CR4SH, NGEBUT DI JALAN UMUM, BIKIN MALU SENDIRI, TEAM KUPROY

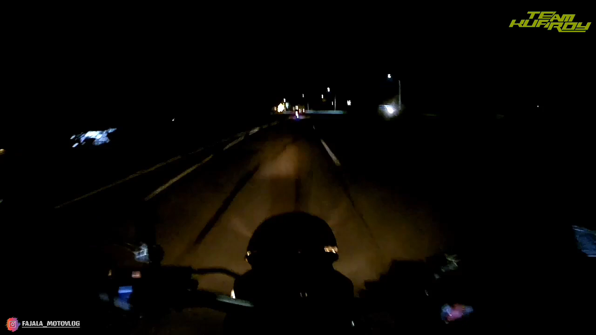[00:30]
Kok jalannya turun sih? Kita kemana kita? Anjir.
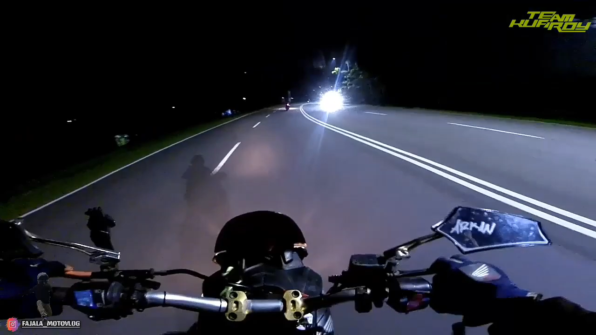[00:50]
Kayaknya pernah kesini dah. Kok ngapain lewat sini ya? Aduh, aduh, aduh, aduh. Anjir banget, anjir banget. Kayak ada bau gosong gitu ya.